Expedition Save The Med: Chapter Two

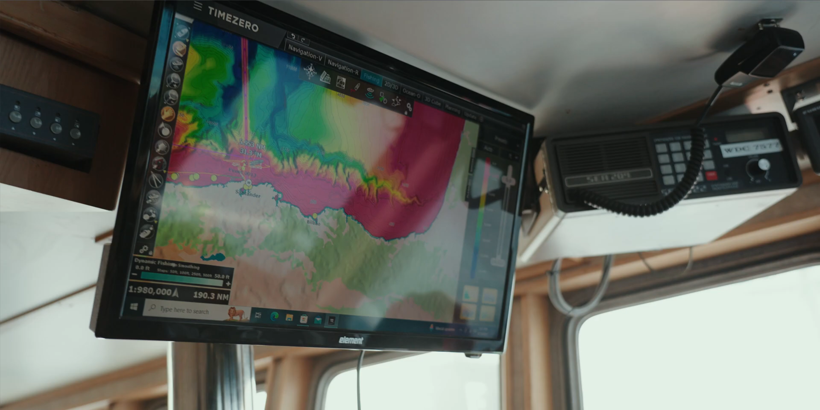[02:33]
When we started speaking with the Spanish scientists were paying attention to the zones that they know of in the Avila's Canyon was one that I looked at.
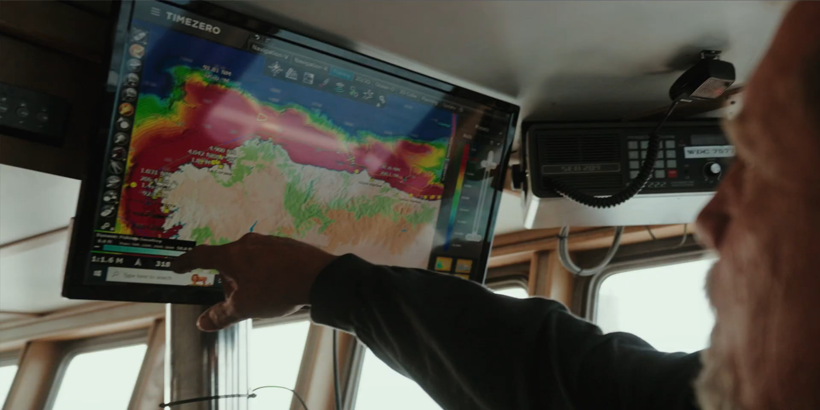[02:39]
That's one that they mentioned. That's one of these canyons that comes out from the deep
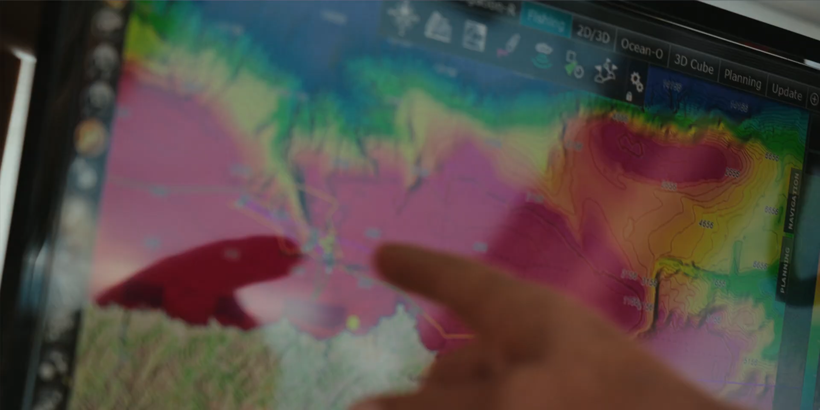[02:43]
water and that one gets to about a dozen miles off the beach.